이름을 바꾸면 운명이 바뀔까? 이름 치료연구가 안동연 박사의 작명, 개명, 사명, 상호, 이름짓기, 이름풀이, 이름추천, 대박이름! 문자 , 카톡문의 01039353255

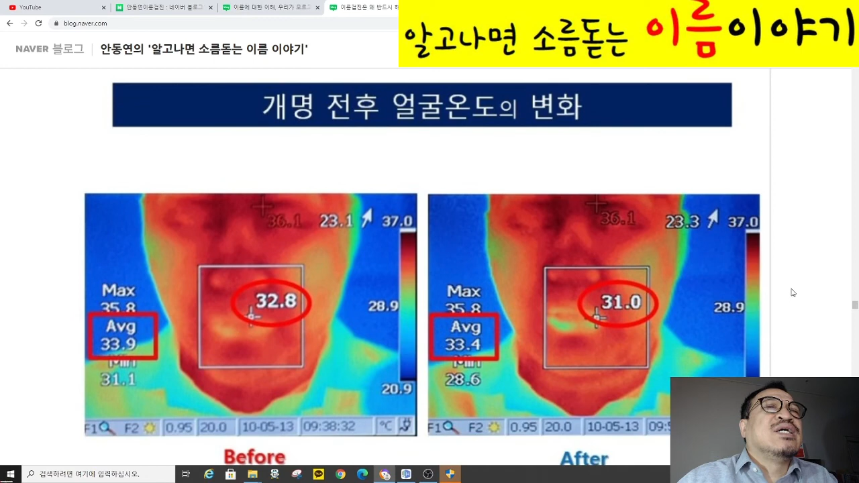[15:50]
개명 전후 얼굴 온도를 변화를 보여드리고 있습니다. 예, 32.8도에서 31도 정도로 1.8도나 온도가 내려갔습니다.